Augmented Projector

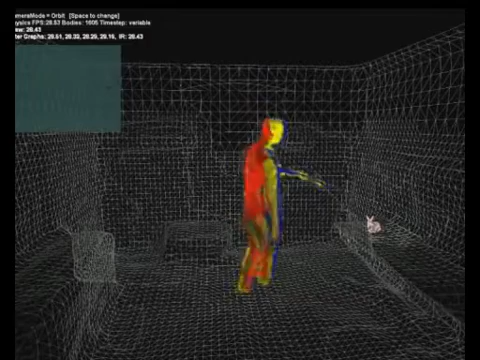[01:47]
The raw depth data is noisy. This becomes very apparent when the data from each camera is merged.
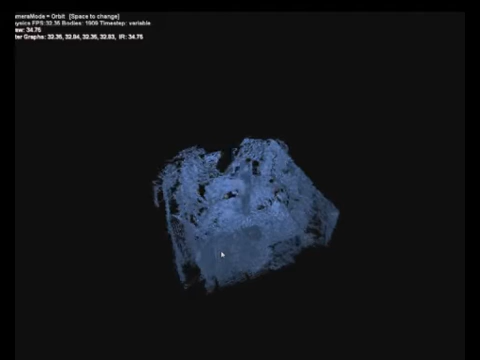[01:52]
This is overcome by segmenting out a smooth background mesh, tracking only foreground objects in real-time.
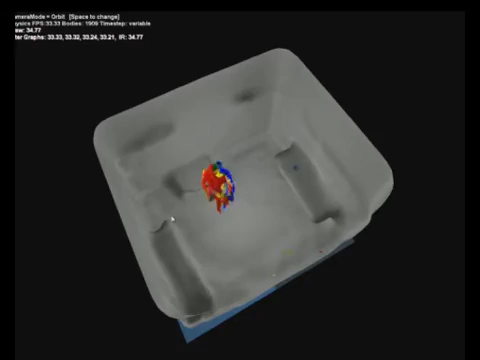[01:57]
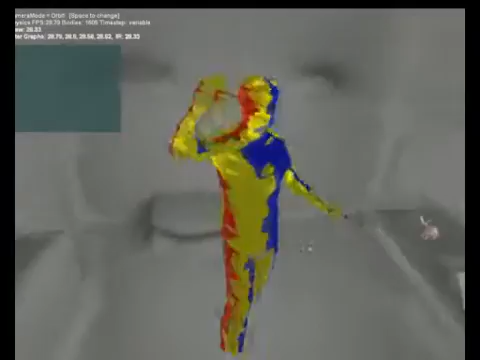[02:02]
Since the position and orientation of the handheld projector are tracked, the area which the projector shines onto is accurately modelled. It is possible to place virtual images within the modelled environment and reveal them in the real room, inset in the video,
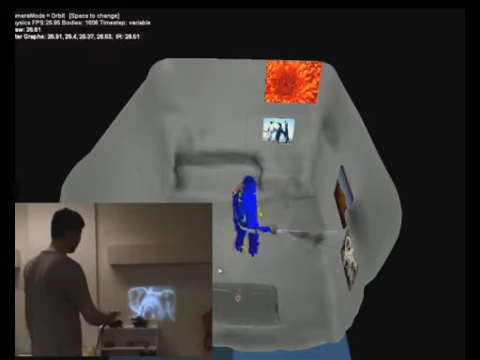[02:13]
by shining the mobile projector on them in the manner of a virtual flashlight.
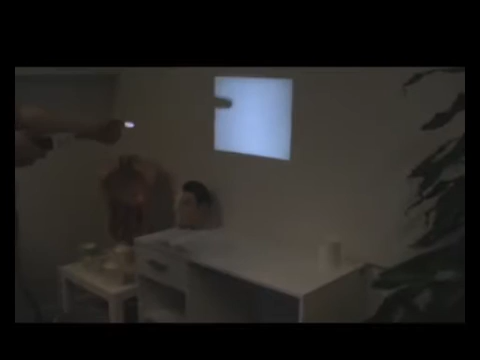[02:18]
As with the camera projector, we can detect shadow gestures using the built-in IR camera.
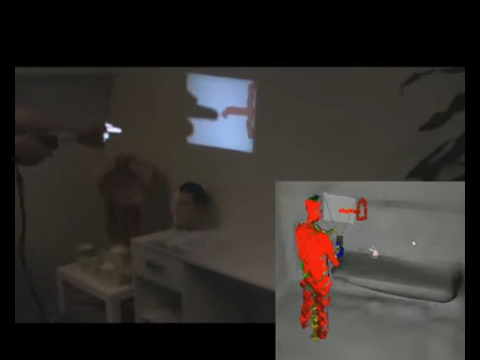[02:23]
Here we show a virtual painting technique where the fingertip is used to project graphics onto the surface behind. Unlike before, this dynamic content may be fixed to any surface in the scene.
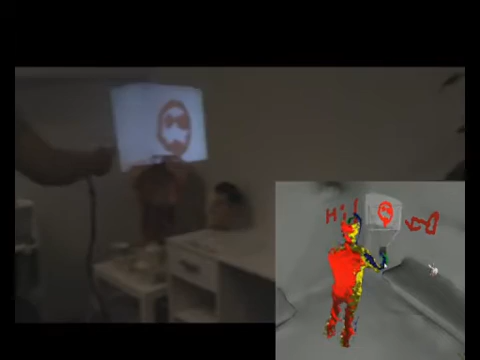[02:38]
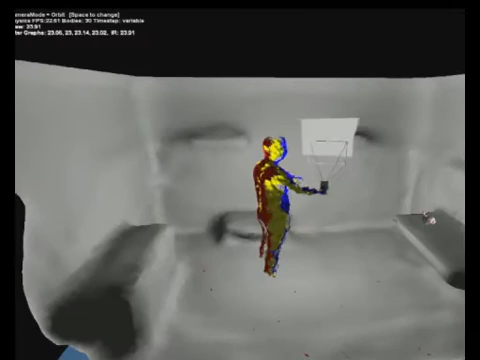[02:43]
It is also possible to track the user's hands using the data generated from the depth cameras.
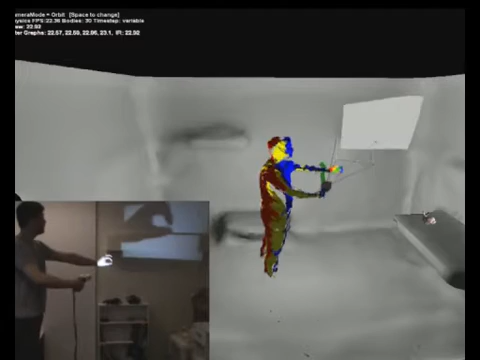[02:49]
In this example, when the IR camera detects a pinch gesture, the user can paint directly into 3D space.
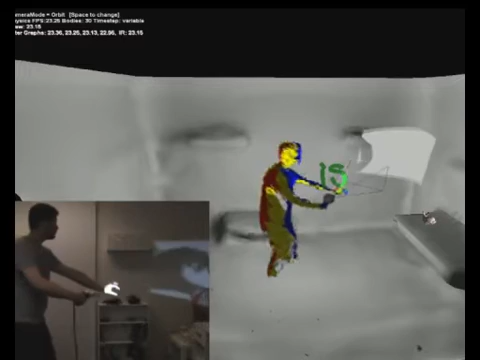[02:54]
Visual feedback is generated in real-time using the projector, shown in set.
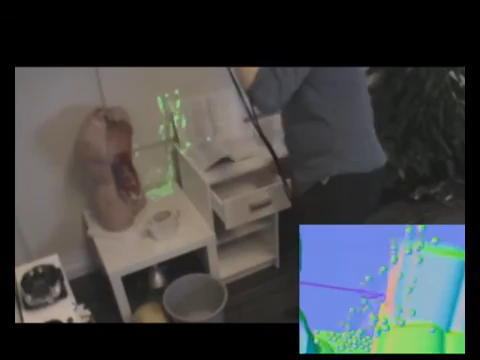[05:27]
Here, touching any object in the scene causes a stream of virtual particles to be injected at that point.
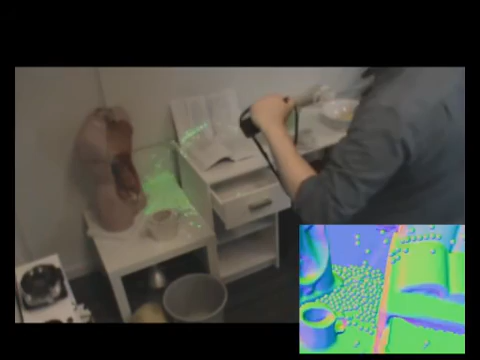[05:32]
The inset image shows how these virtual objects interact with the digitized representation of the scene, whilst in the main image the virtual content is made real via projection.